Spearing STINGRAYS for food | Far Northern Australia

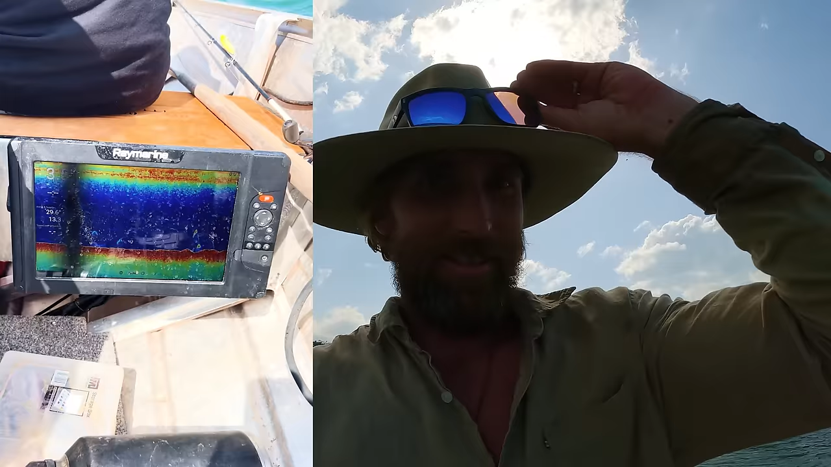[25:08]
So I just marked so many good fish on the sounder as we came around that corner,